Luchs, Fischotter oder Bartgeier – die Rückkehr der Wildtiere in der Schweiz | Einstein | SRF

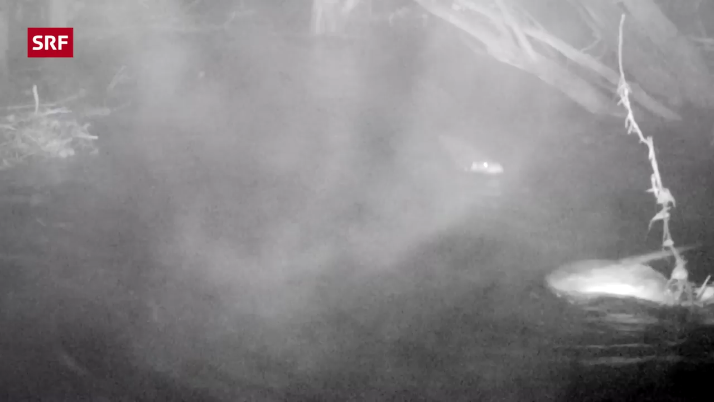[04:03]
Hier sogar von Jungtierem. Wie viele Fischotter in Mengadin zu Hause sind, ist aber nicht klar.
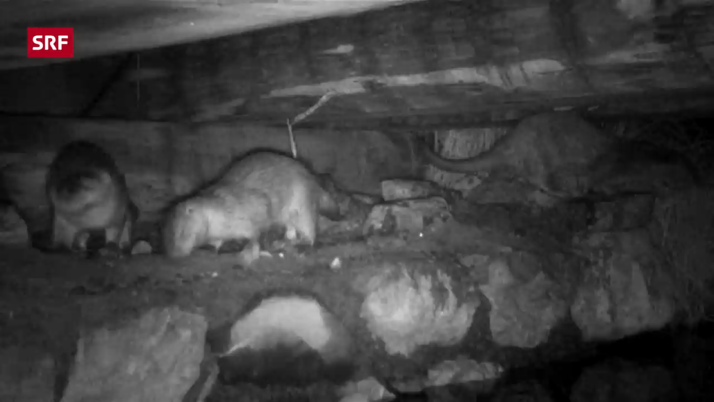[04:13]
Vermutlich sind es aktuell drei grosse und zwei junge Fischotter. Die Fischotter in der Nähe.
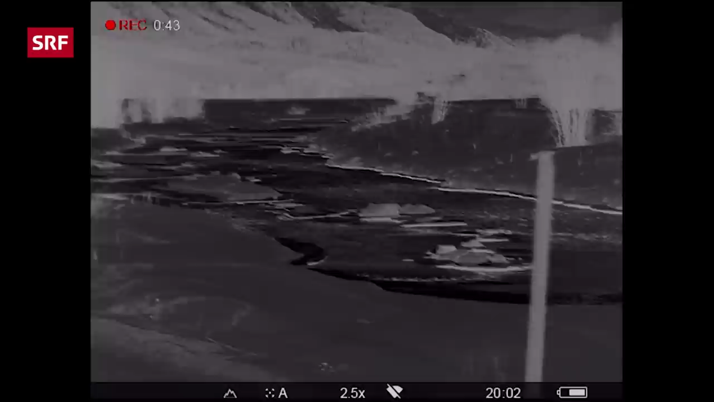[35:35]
Aber das Einzige, was sich bewegt, ist das Wasser.
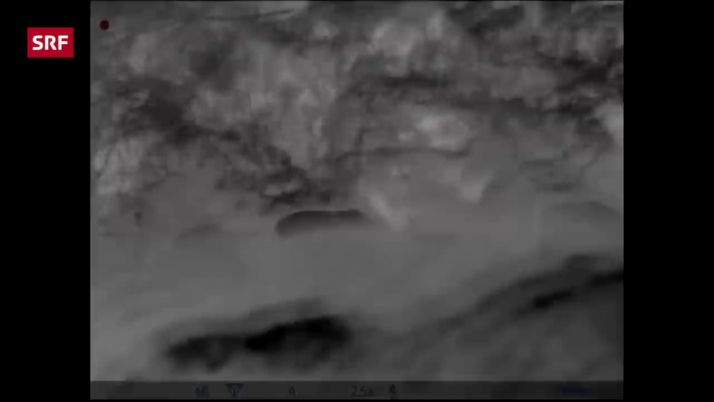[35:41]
So sieht es übrigens aus, wenn ein Fischotter rumschleichen würde.
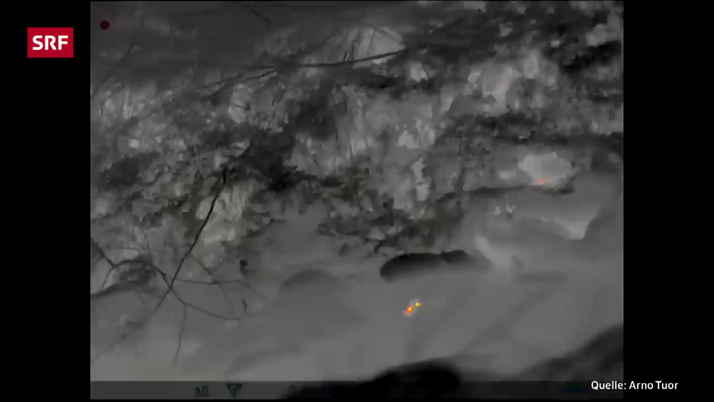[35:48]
Diese Bilder hat Thomas Wehrli von einem Kollegen bekommen, der live einen gefilmt hat.